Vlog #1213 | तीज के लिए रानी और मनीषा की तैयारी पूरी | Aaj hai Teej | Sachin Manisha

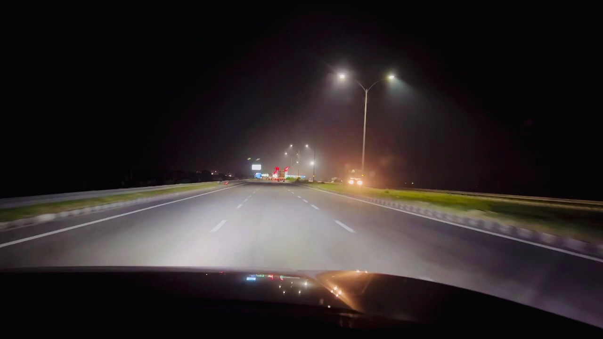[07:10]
दोस्तों अभी हम लोग पहुँचने वाले हैं दिल्ली साइड, लेकिन अभी फिलहाल गुड़गांव जाना है हमें। तो ये है वेस्टर्न पेरिफेरल एक्सप्रेस वे, काफ़ी शानदार। बाकी यहाँ जो कलर्स बोल के लगे हुए हैं ना, देखो बोल के जो LEDs लाइट्स लगी हुई है, ये मस्त लग रहा है, तिरंगा को रिप्रेजेंट कर रहा है, कितना सुंदर।